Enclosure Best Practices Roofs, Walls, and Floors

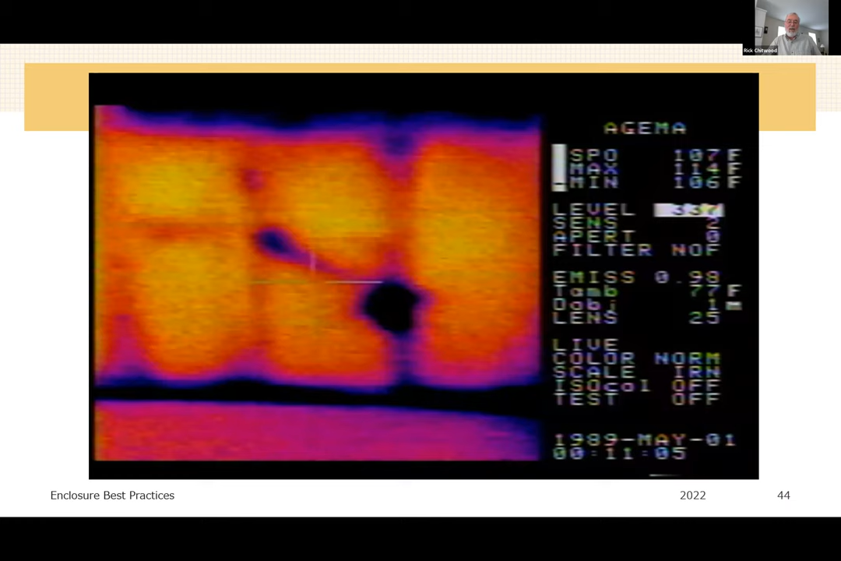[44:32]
On screen: spot 107°F, max 114°F, min 106°F
where we get an air leak at the electrical outlet and poorly performing insulation due to the obstruction. So why not just get rid of the obstruction?
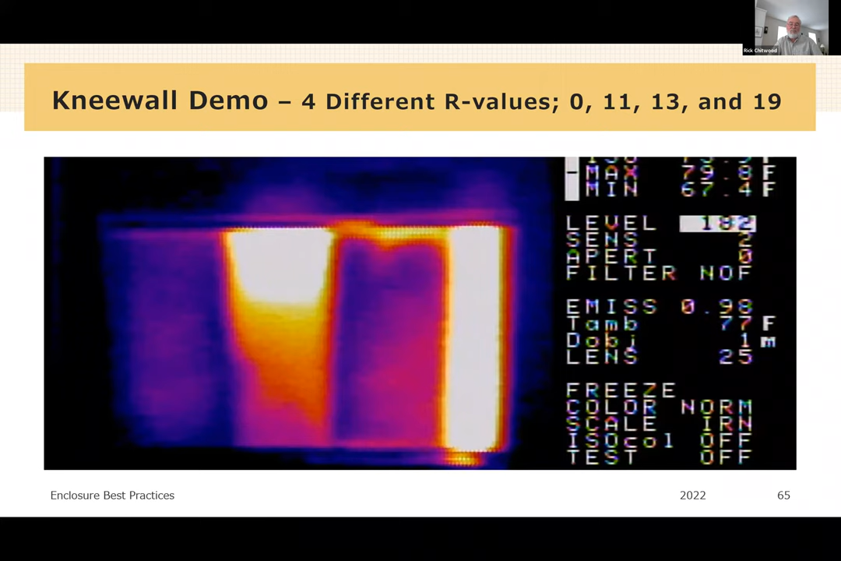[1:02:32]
On screen: max 79.8°F, min 67.4°F
So the front side would be room temperature, and the back side would be simulated attic temperatures at 120. So infrared is such a cool technology, so it's so intuitive with the iron bow color scheme. You know, when it's white hot, because there's no insulation like the right hand cavity. That's the one with R0.